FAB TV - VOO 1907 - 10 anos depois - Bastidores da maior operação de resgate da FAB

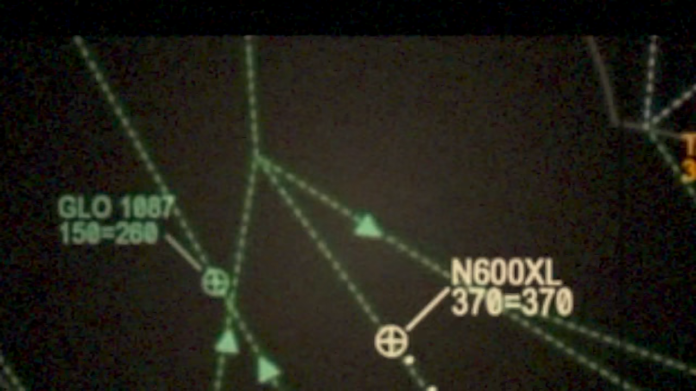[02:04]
o cruzamento de duas aeronaves e a
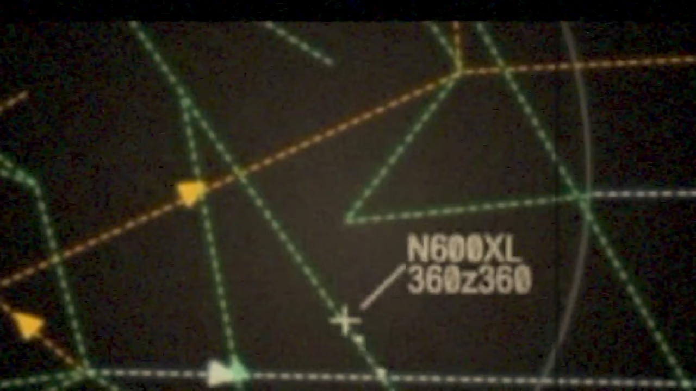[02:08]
possibilidade de ter ocorrido um evento.
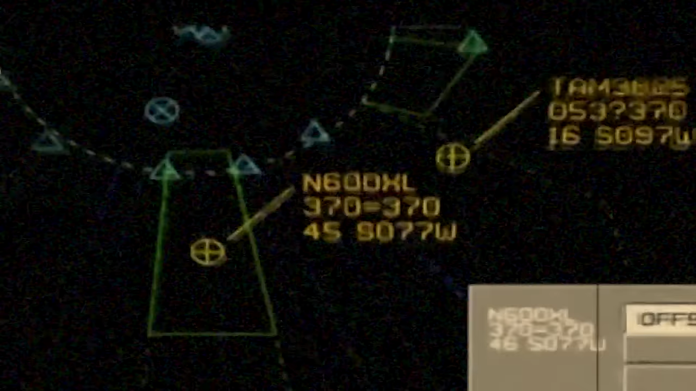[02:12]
Até aquele momento a gente não podia dizer que era um acidente. Imediatamente nós vimos que uma aeronave estava desaparecida.
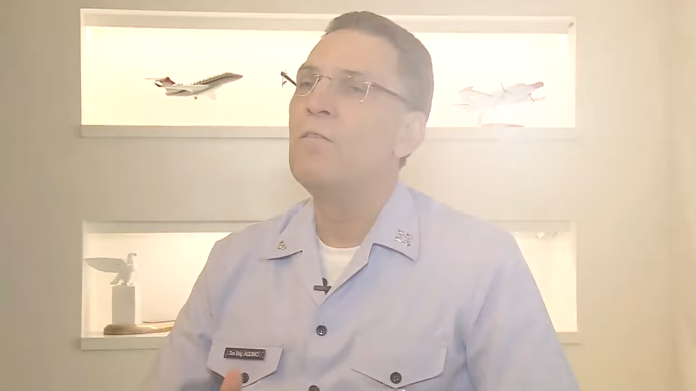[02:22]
Visto que as informações que nos chegavam não faziam muita relação em
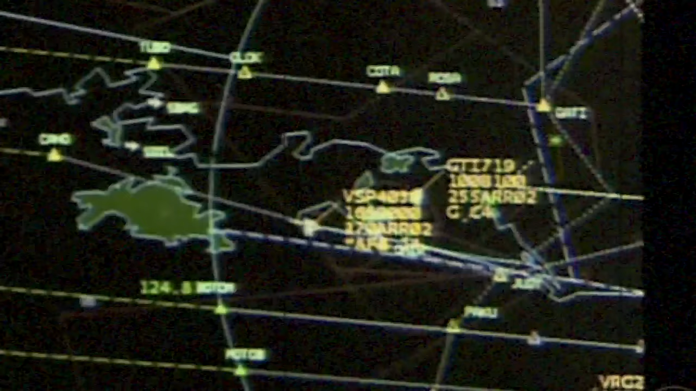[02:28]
função do que a gente estava vendo na tela e as probabilidades de termos realmente um pouso eram mínimas,
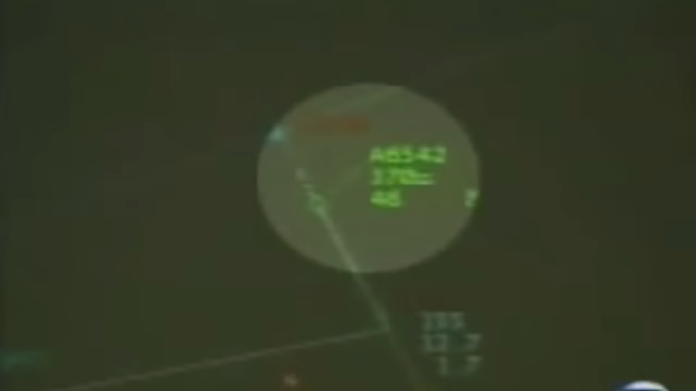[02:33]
evidentemente que a partir daquele momento foi desencadeado então todo o processo de acionamento da